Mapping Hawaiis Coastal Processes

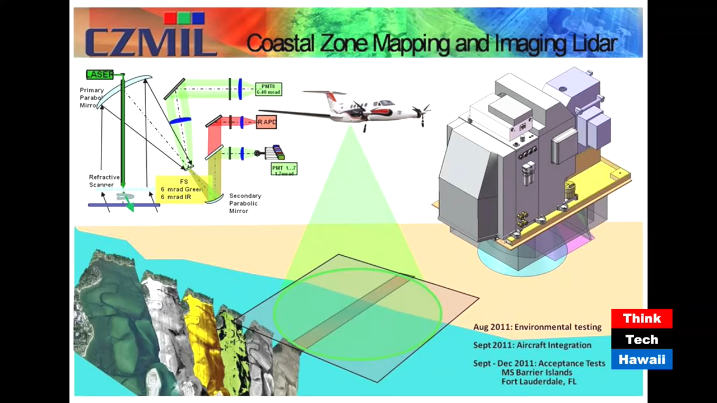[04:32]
which means the ocean floor along the coastline. Oh, so you can study the shallow water topography as well as the elevations on dry land. Absolutely, yeah, and that becomes very important when you're trying to model waves and near shore processes that happen along the coastline.
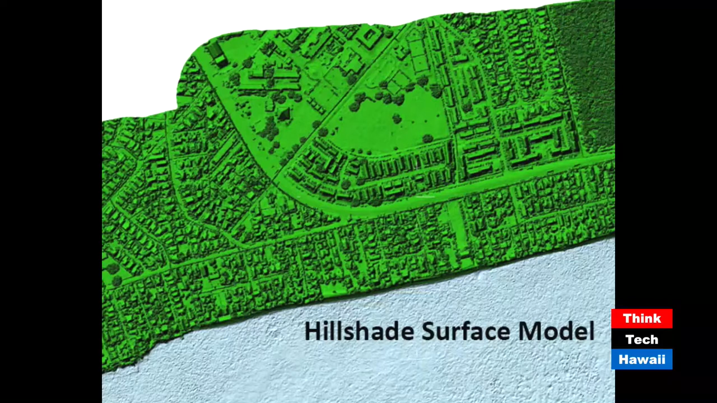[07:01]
So if you wanted to turn this into a contour map, it would look very complex because the resolution of this image is 1 meter versus a contour. One can see the roads, for example. Correct. You can see the roads. You can actually see individual structures and houses. Trees can easily be resolved. And because these are digital data, you can process them further. Is that correct? Correct, yes. And perhaps the next image would show us a little bit of how you can go.
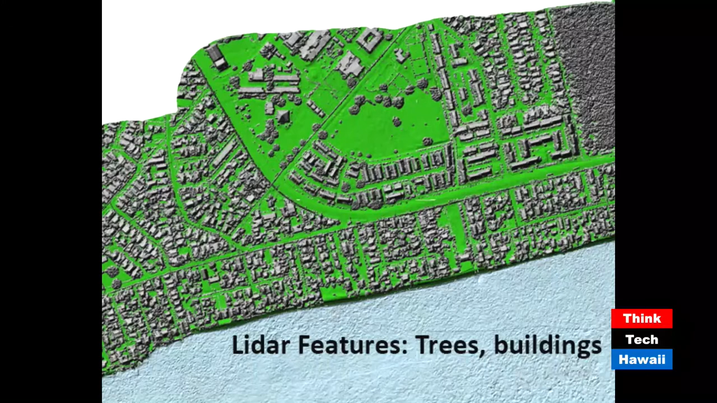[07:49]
compile this kind of data set before you make predictions on where the low points are along the shoreline. Correct, yeah. So to use this in our studies, we'd like to remove all these features. And you can do that in the next image. I think we can see this is, you called it a bare earth. What is a bare earth image?